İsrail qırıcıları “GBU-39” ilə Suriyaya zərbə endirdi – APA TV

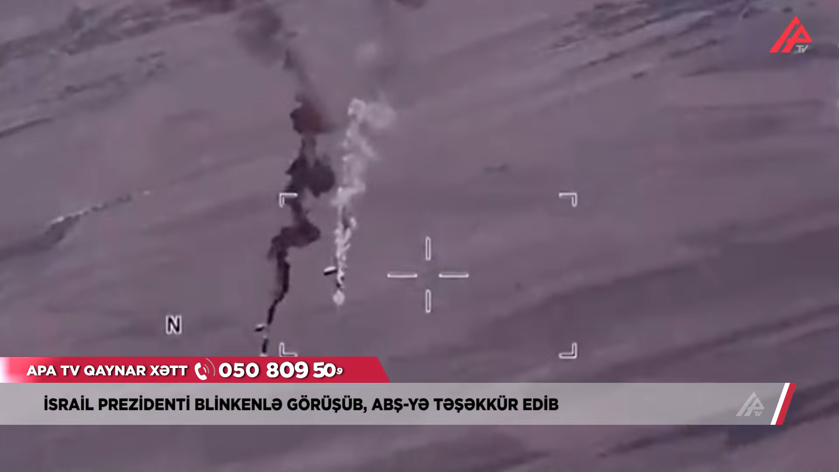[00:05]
İsrailin F-35 qırıcıları Livan ərazisindən Suriyanın Homs vilayətindəki obyektlərə GBU-39 aviya bombası ilə 8 zərbə indirib.